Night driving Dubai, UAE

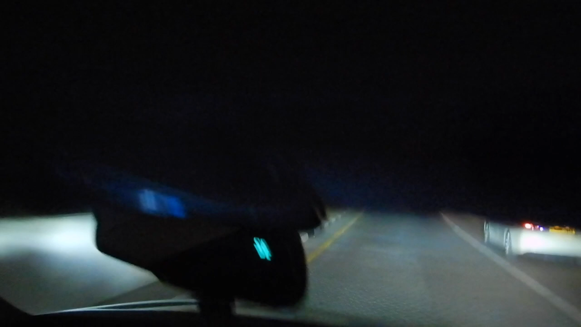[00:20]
We're going back down the central vein of the palm
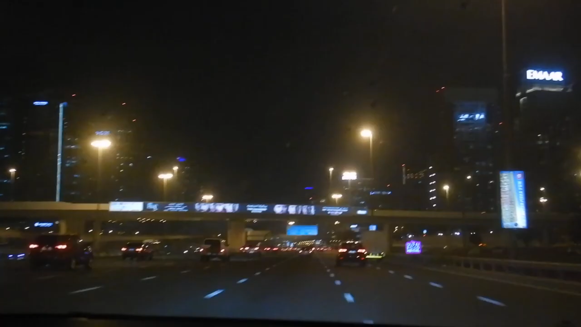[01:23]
Oh wait is it Shake? It's Shake's egg. You'll pass marina ball on your right which is gorgeous lady.